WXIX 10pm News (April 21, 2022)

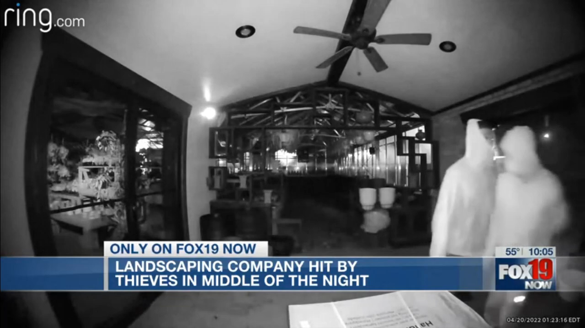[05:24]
two suspects got away with cash and thousands of dollars in ipads that we use for our cash